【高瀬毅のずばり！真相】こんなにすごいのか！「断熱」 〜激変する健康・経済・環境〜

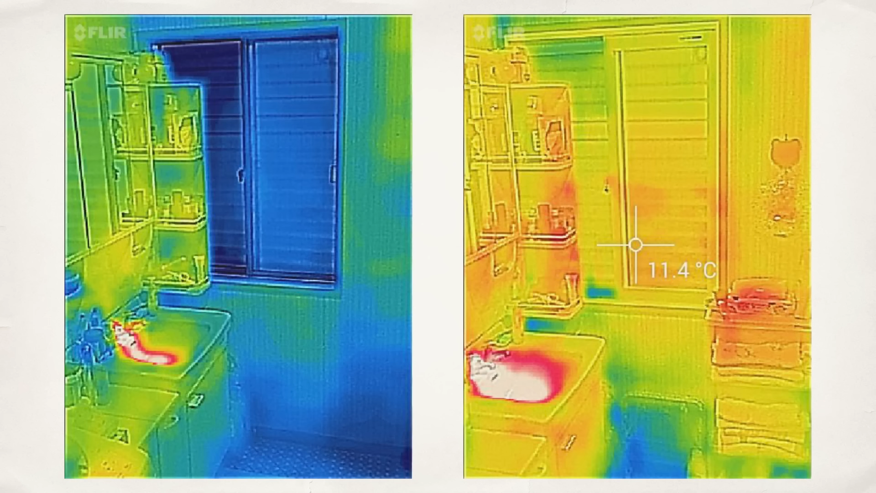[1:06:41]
On screen: spot 11.4°C
冷たくなくなってる内窓をつける前はその窓の部分がキンキンに冷えてるので暗い画面になってるんですけどもそれが大きく変わってることが分かると思うんですけどもなるほどね内窓一つでそれだけ効果があるということなのでぜひやってほしいなとあと補助金も今今年度に関しては出てるので